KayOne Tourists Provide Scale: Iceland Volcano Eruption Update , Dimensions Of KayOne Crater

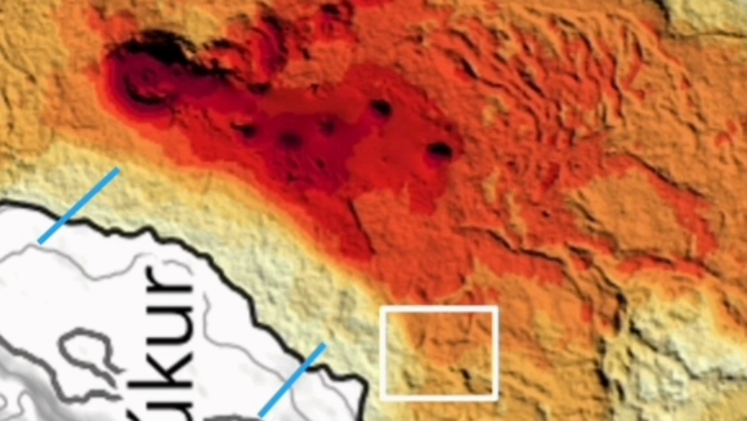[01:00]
where those guys stood the distance to the volcano itself based on